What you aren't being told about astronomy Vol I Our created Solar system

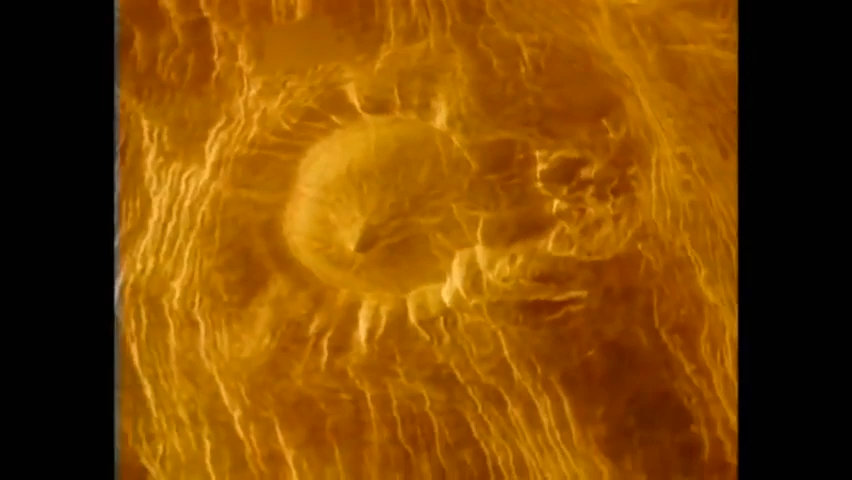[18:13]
There's no water anywhere. Instead, the entire planet is covered with lava flows.